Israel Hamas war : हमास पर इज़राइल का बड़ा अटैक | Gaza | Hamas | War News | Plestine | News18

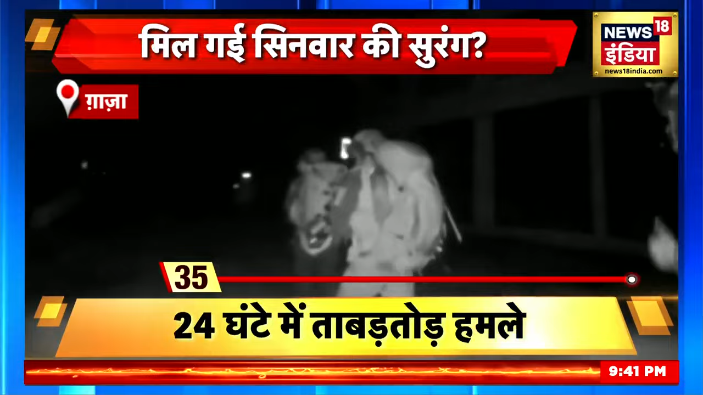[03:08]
ایک عمارت تک پہنچے وہاں انہوں نے ایک خاص حصے میں زمین پر لگی